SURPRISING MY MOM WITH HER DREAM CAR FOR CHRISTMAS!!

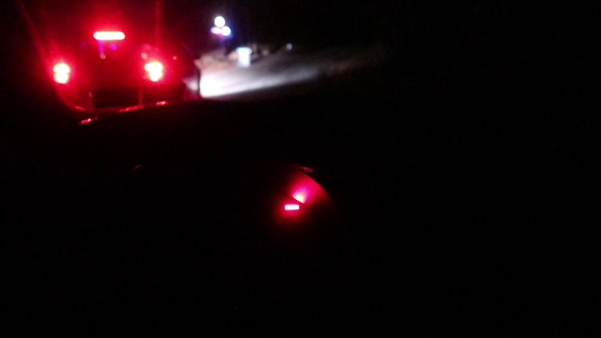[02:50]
it'll give you a brake light, but you kill the headlights.